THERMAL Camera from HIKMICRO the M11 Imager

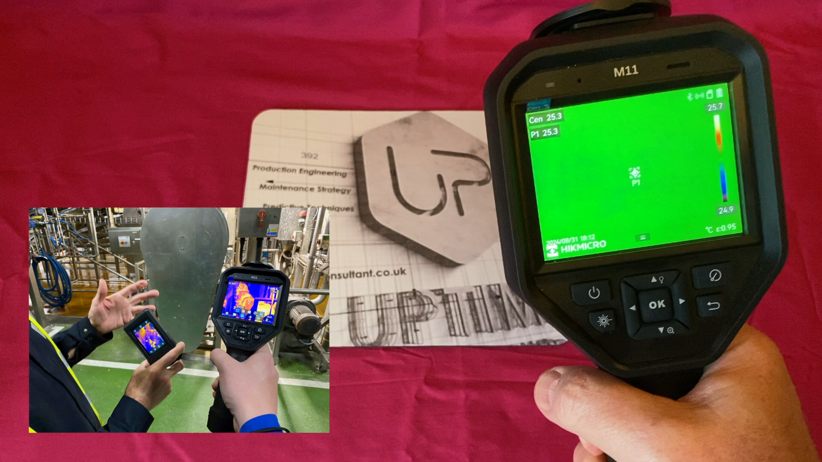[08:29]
On screen: spot 25.3°C
So you've got kind of that hanging off the end of your arm.
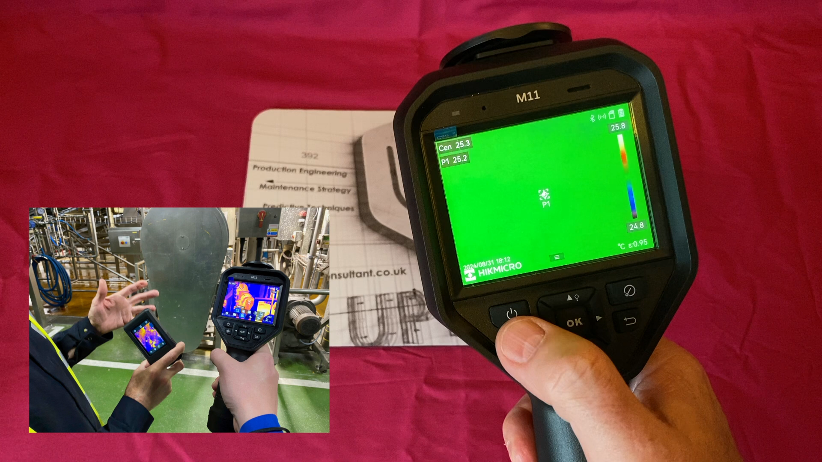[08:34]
On screen: spot 25.3°C
So let me just show you some of these physical buttons here.
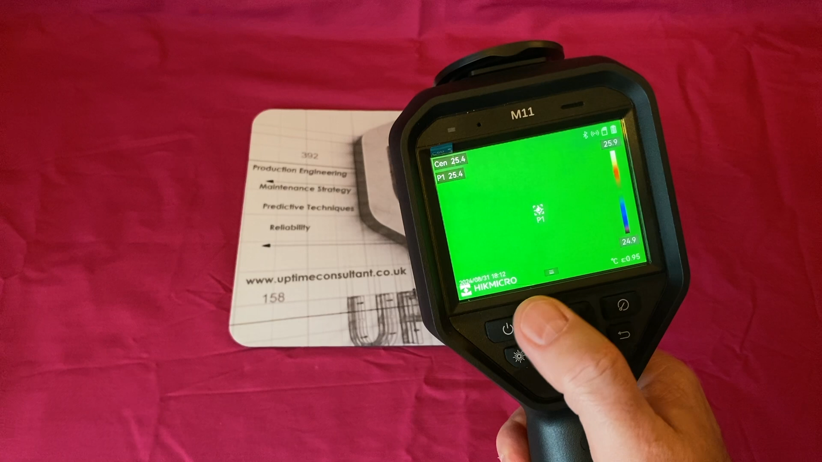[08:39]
On screen: scale top 25.9°C, scale bottom 24.9°C
And this does have a touch screen as well. So we can go to the menu here.
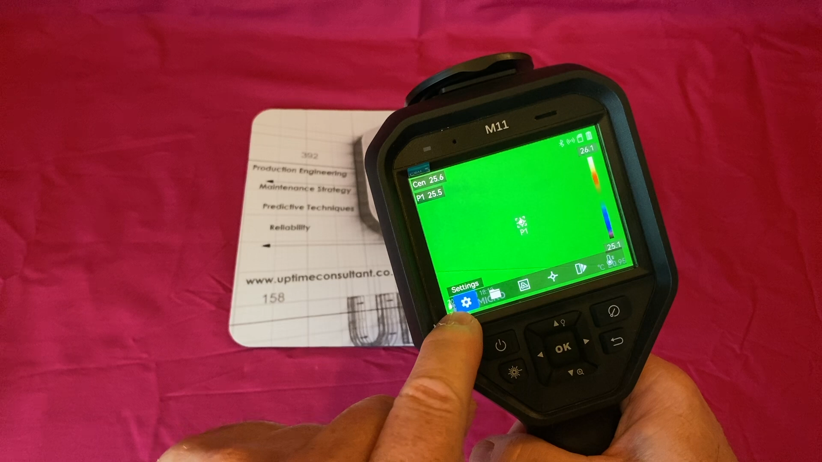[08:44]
Let's look at the settings. So press that. When we do manual we can do a mixture of both.
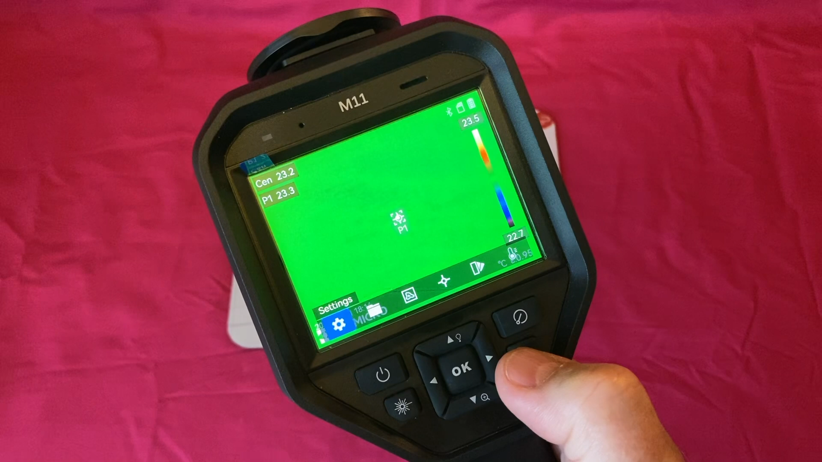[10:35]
And then we can see here we can cursor along.
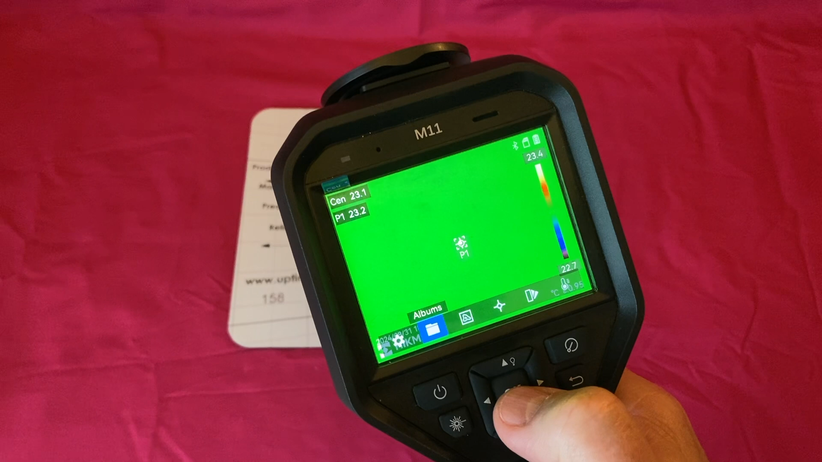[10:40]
Next one is album. So that's what we've already done. So we can look at the album and maybe see some images that captured yesterday.
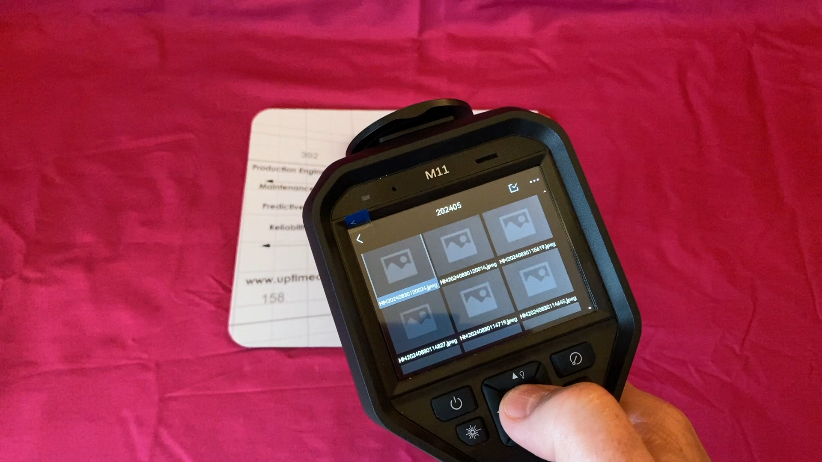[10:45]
So let's take a look of that first image there.
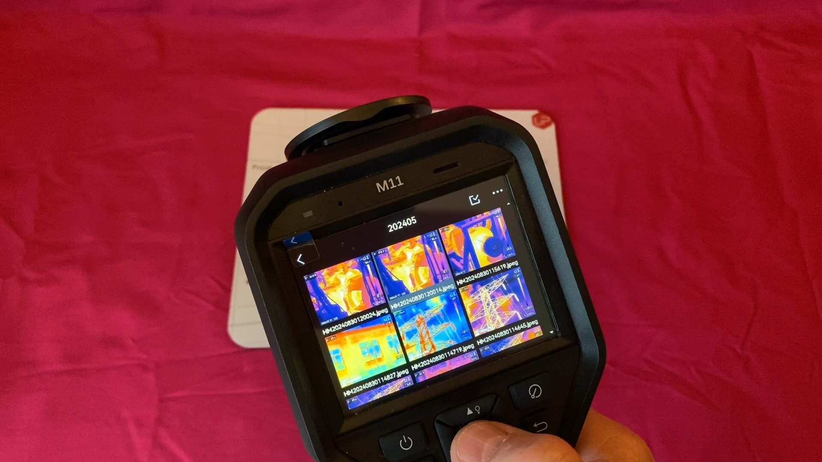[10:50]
So this was a hot oil pump. And you can see that it was picking up that centre position there, P1, 145, 145.8 degrees C yesterday at midday. So you can see a kind of resolution.
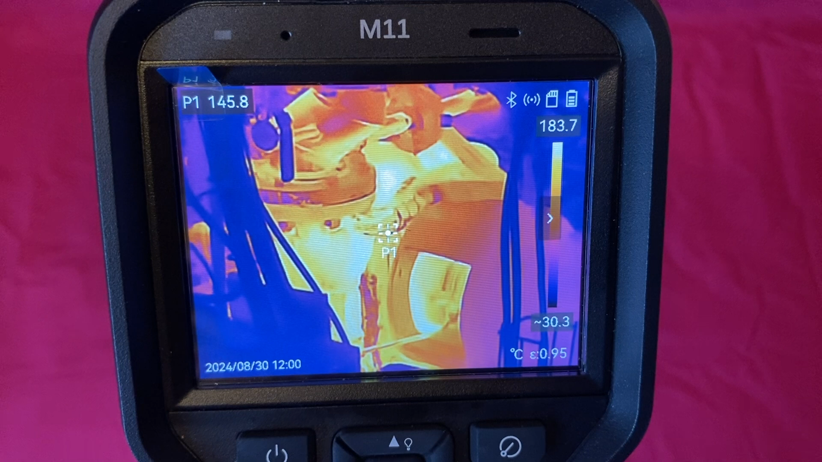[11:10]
On screen: spot 145.8°C, scale top 183.7°C, scale bottom 30.3°C
It's not, it's not the best resolution in the world, but I think it's good enough to be honest. The main thing that I, me personally,
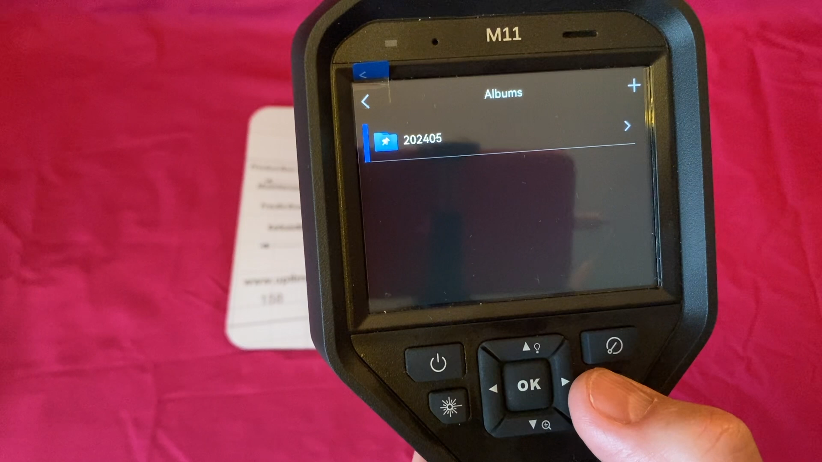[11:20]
I think is that the focal field of view is compromised because it's too tight. We go on to image mode.
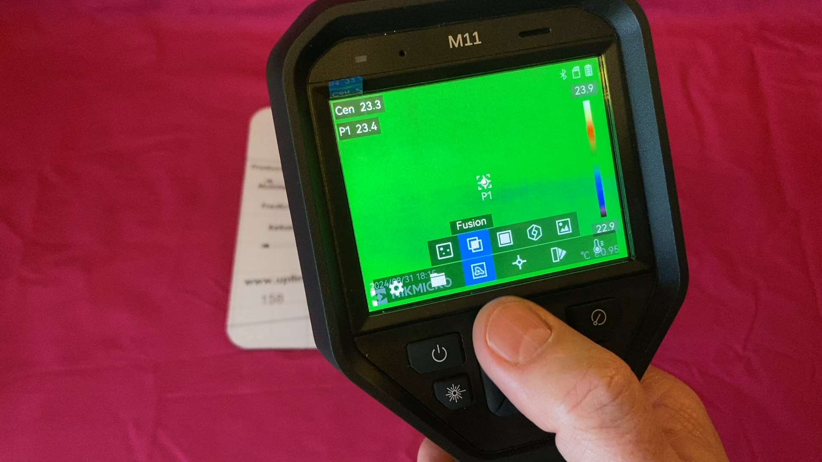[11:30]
We've got it on fusion. So because fusion mixes the the,
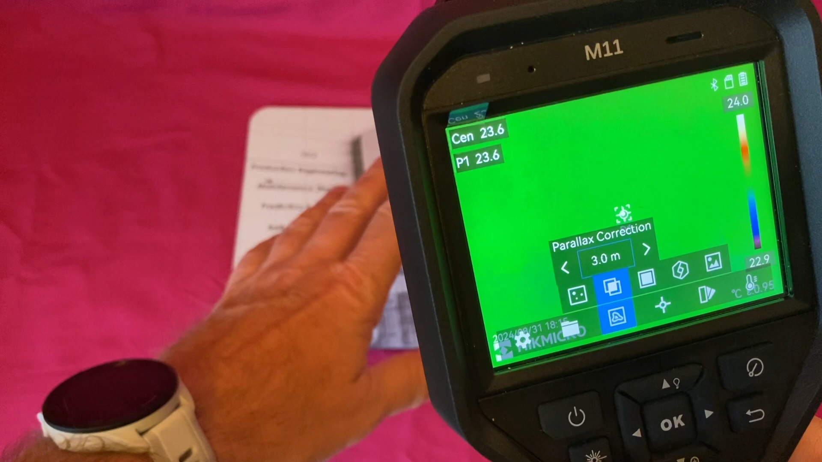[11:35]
the thermal with the visual to give us an outline, you can have parallax.
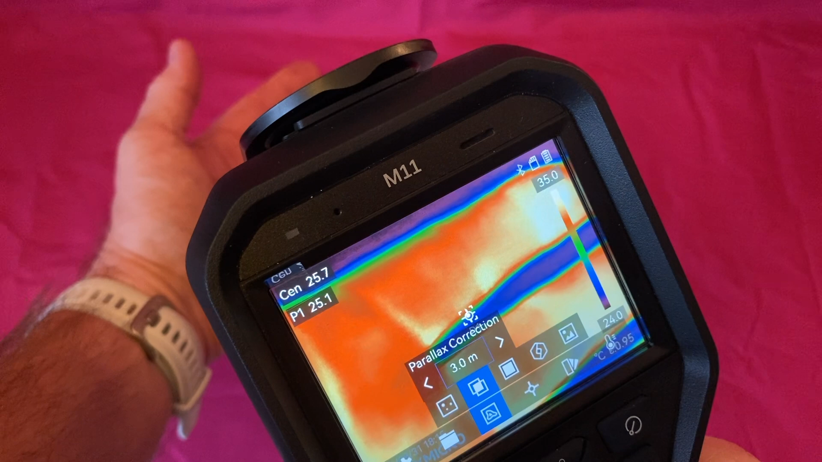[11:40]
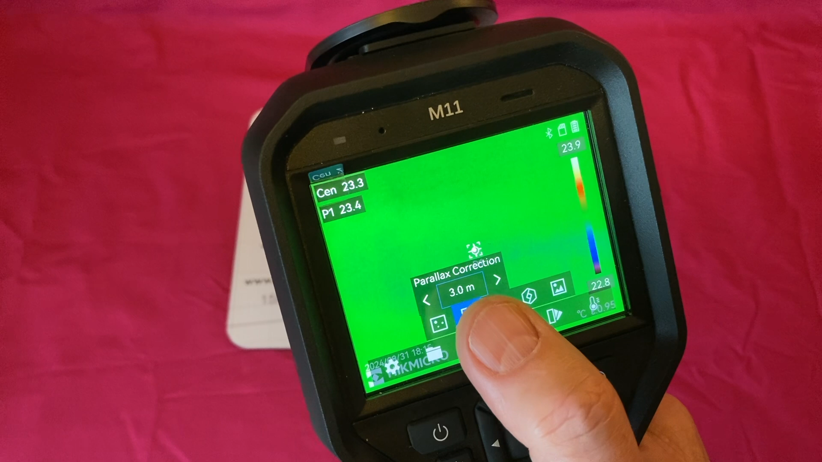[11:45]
So if we want, if we, depending on what distance we are the way, we can, can, we can change that parallax so that the two images converge
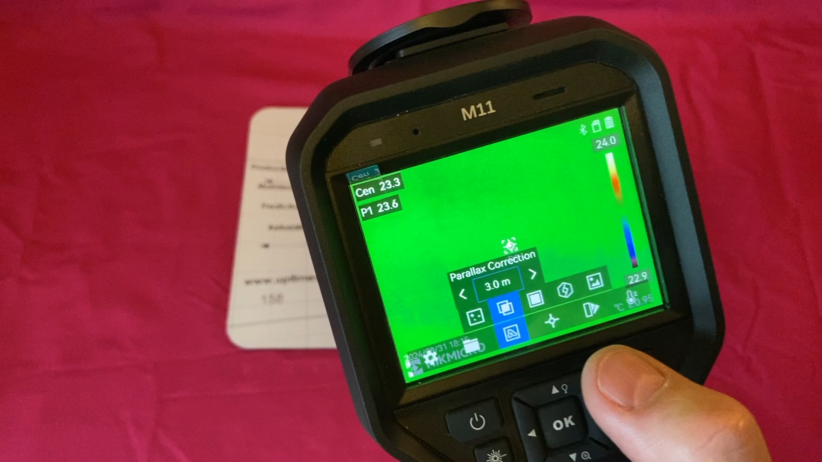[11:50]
perfectly in here.
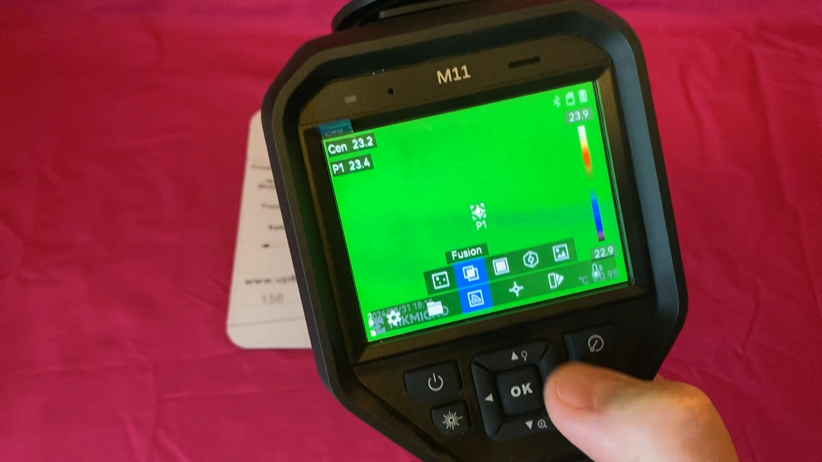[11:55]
I like fusion because it gives me, I can see machine labels and things like that.
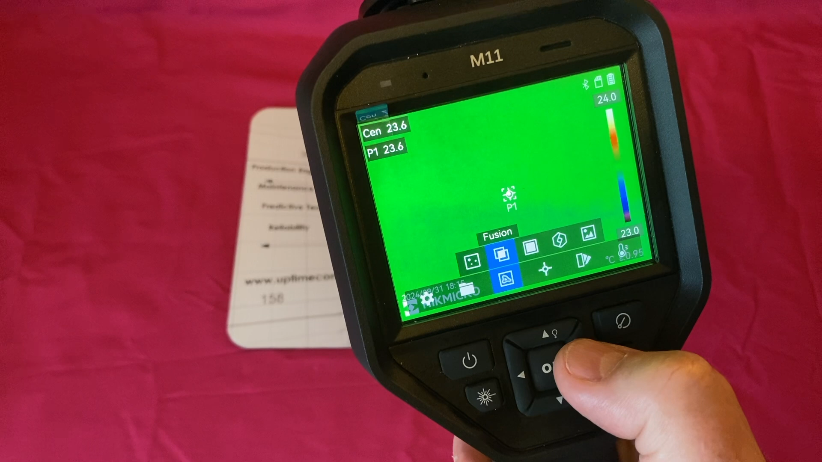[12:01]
So picture and picture is also a favourite of mine because I can then concentrate on
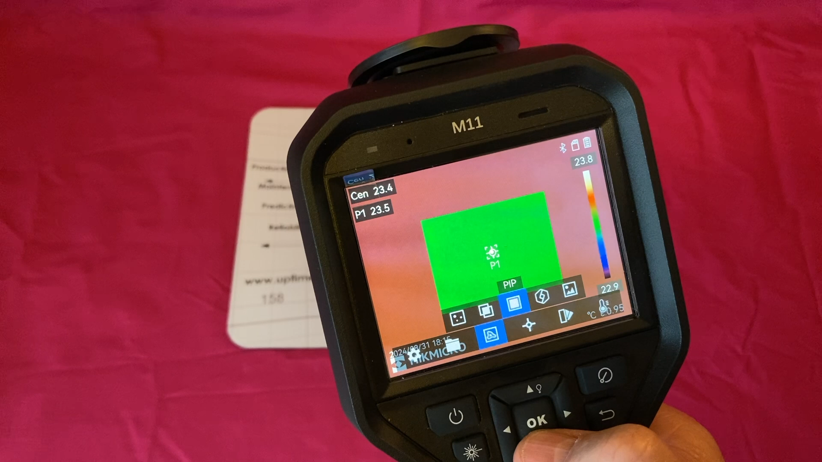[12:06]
On screen: scale top 23.8°C, scale bottom 22.9°C
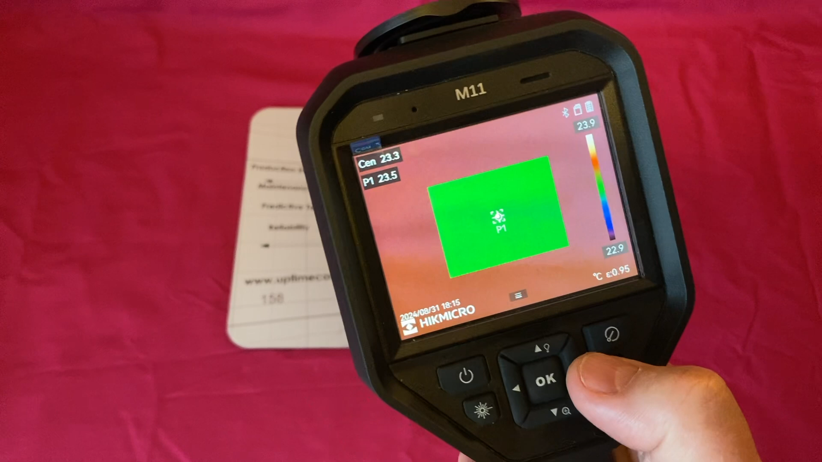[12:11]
On screen: scale top 23.9°C, scale bottom 22.9°C
just say a motor that or a bearing that I'm interested in, in this picture. So with picture and picture, you will see the thermal image in the, in the middle there.
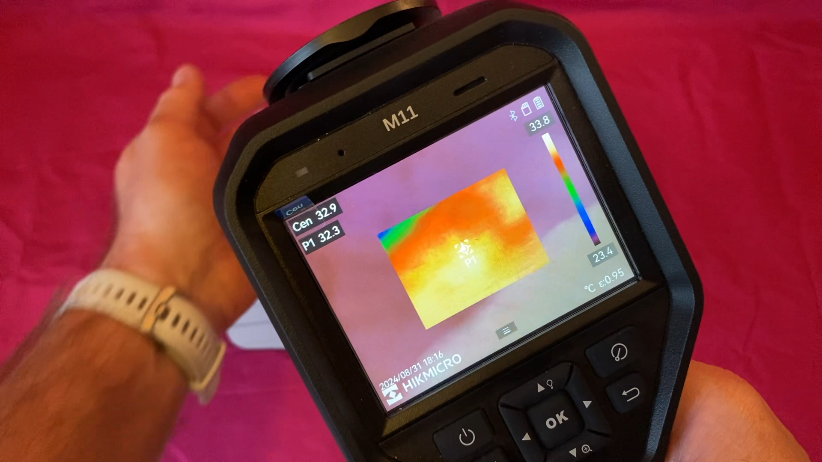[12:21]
On screen: scale top 33.8°C, scale bottom 23.4°C
And then if we go to, which we go to next.